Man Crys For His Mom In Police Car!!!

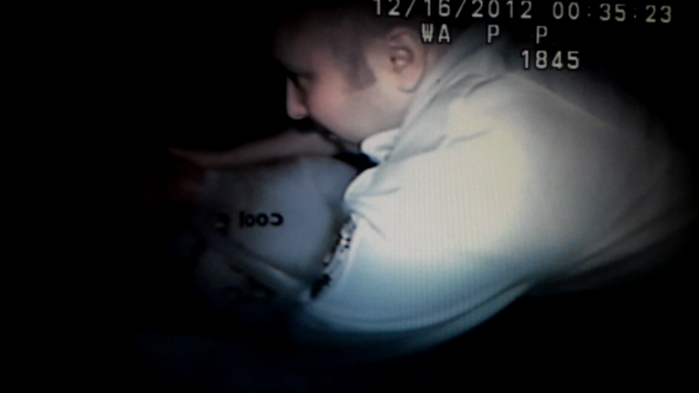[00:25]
It took several minutes of struggle, but officers were finally able to force him inside of the patrol car. You release your leg, it won't hurt anymore.
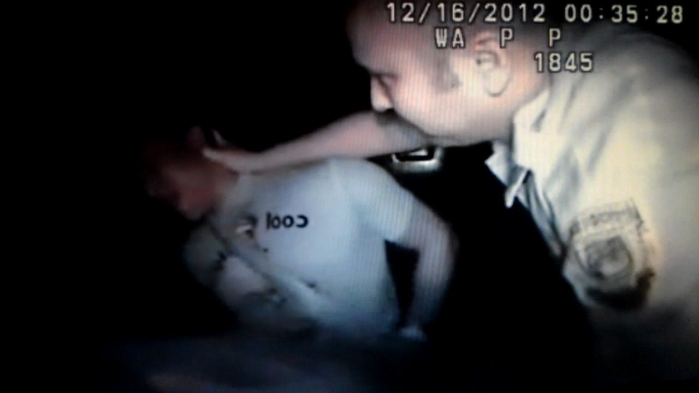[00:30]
After about 15 minutes of trying to calm the suspect down, officers had enough. He had already kicked one of them in the face, fracturing the officer's nose. Release your leg, or you're going to be tased.
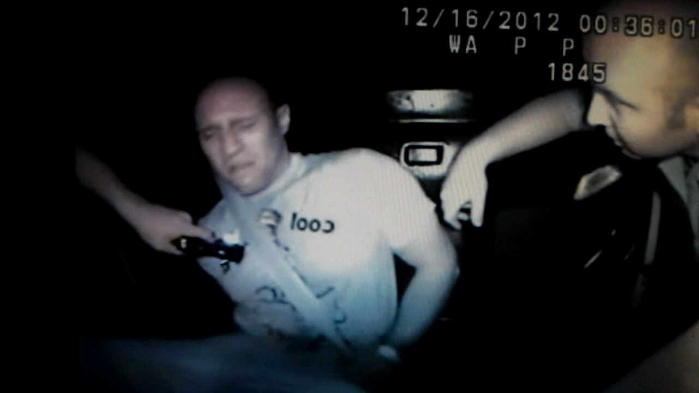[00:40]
Release him.
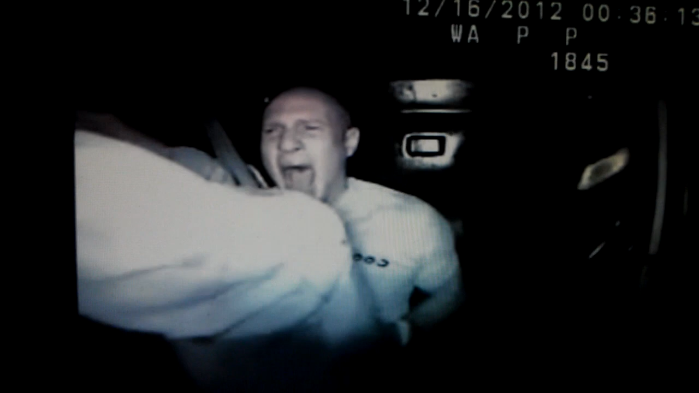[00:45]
But it only calms Vocino down for a moment. I don't have any family for Christmas. Put family now. My mom and dad are dead, bro! I mean, I don't want him home! A few moments later, you see Angelo Vocino in a spitting rage. He also threatens to kill the officers who are taking him in. Yeah, lady, you hurt me! You hurt me, lady! The rage goes on for nearly 35 minutes. I don't want to go home!